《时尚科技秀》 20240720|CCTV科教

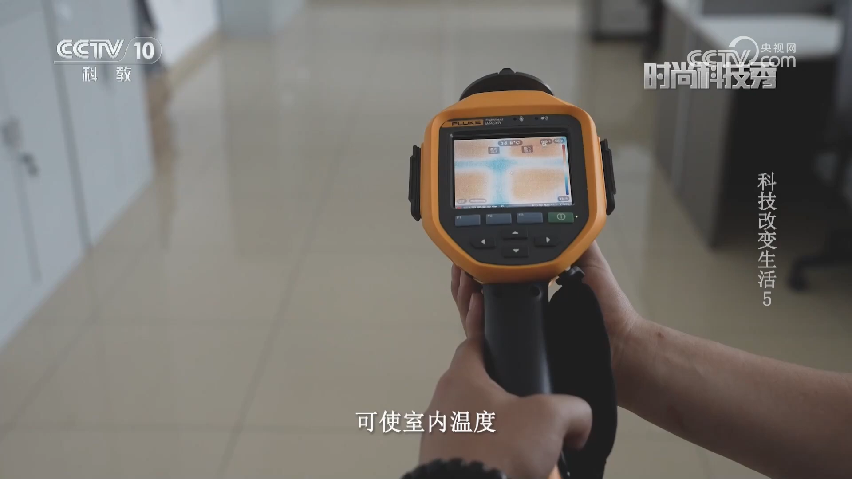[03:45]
温度长时间维持在18到22度
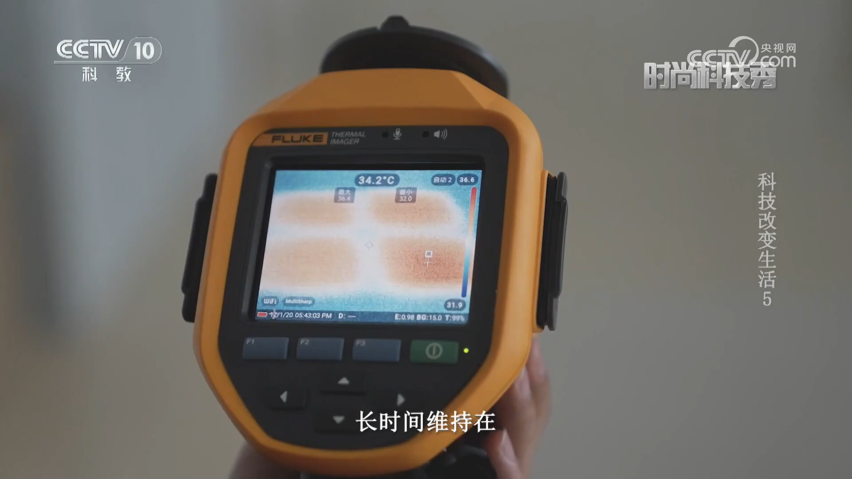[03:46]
On screen: spot 34.2°C
这个相变材料真的可以将温度长时间维持在18到